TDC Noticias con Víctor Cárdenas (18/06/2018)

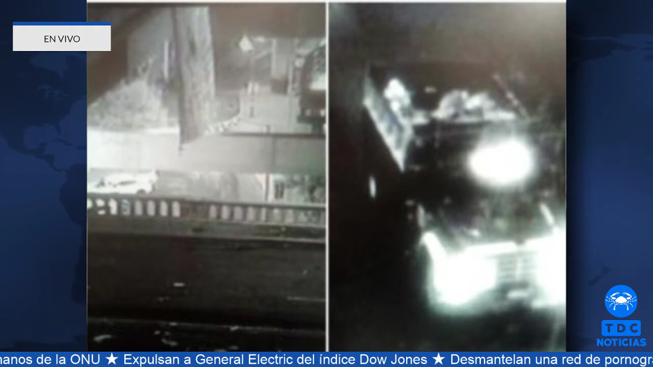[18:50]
donde se ven las piernas, brazos, manos, cabeza, en fin, ahí están,